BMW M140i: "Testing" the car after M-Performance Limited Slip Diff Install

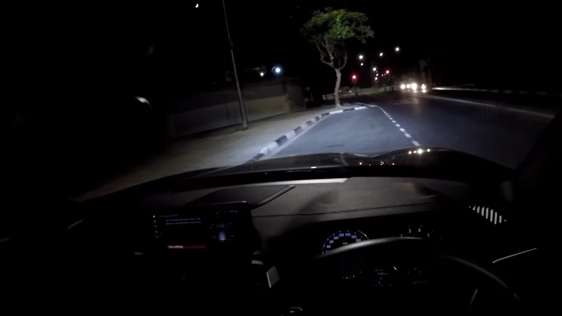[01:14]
man these new LED streetlights are extremely blinding they're a terrible idea anyways